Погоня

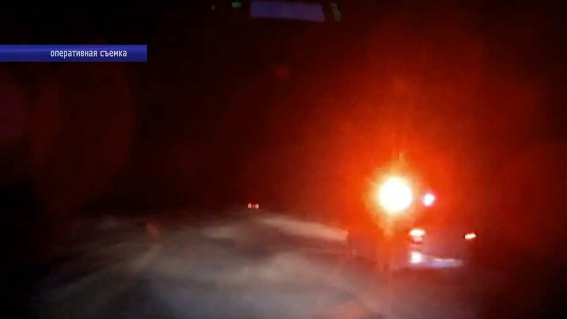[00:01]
В Дергачевском районе в ходе несения ночного дежурства инспекторами ДПС была предпринята попытка остановки автомашины ВАЗ-2109. Водитель транспортного средства не подчинился законным требованиям полицейских и, набрав скорость, попытался скрыться. В связи с чем за ним было организовано преследование.